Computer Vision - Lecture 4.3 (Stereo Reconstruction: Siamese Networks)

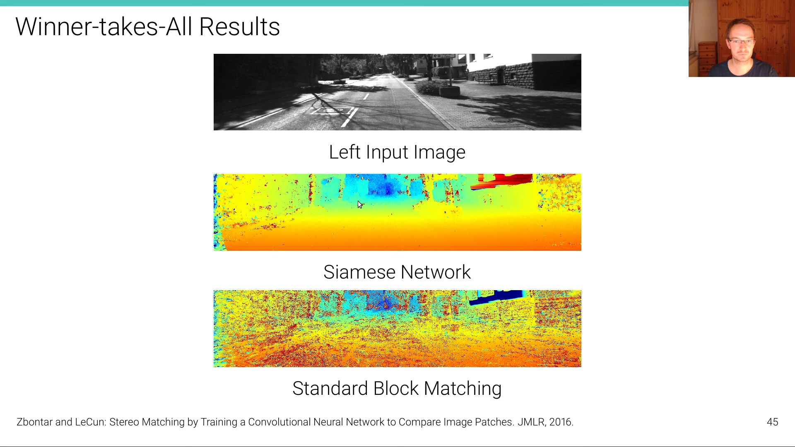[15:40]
Here is the result of the Siamese network compared to a standard block matching result. And you can see that this is a much less noisy and it's a better result than this block matching result. So learning actually improves the quality of the similarity metric. Now, if we run a global optimization, and that's something we're going to talk about in the next unit, in addition to this cost computation, we get even better disparity maps that you can see here. And we do this for the left image and for the right image. And then we can do a consistency check where outliers are removed and here colored based on their occlusion relationships.
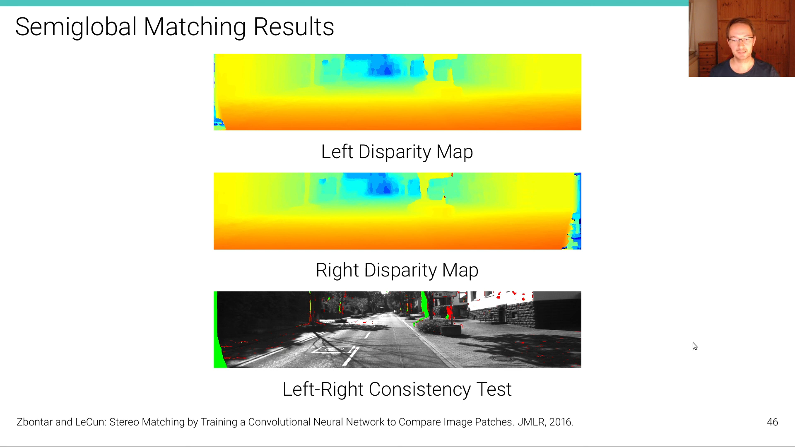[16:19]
You can see that things that are half occluded are in green here. And we obtain very nice disparity maps.